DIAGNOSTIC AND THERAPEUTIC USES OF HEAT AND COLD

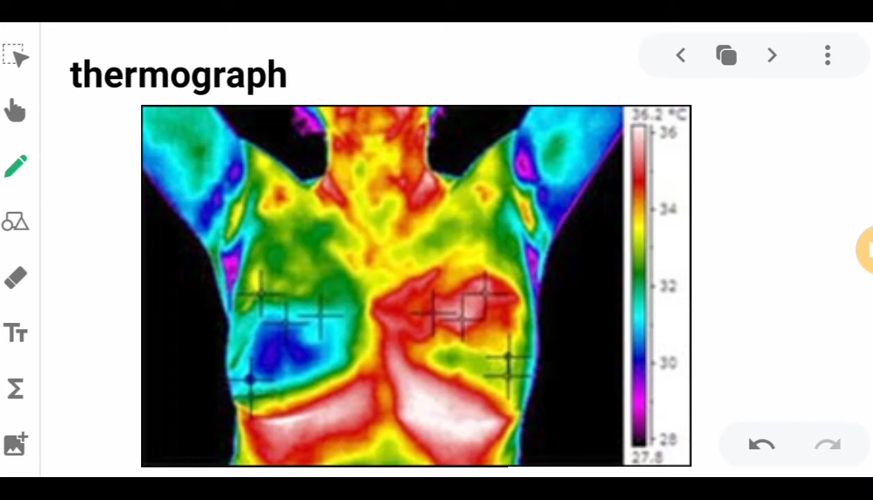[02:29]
On screen: scale top 36.2°C
It plots the heat. Now let us discuss the therapeutic uses of heat. Heat applied to sore muscles relieves pain. The mechanism of elevated temperature comes in two ways.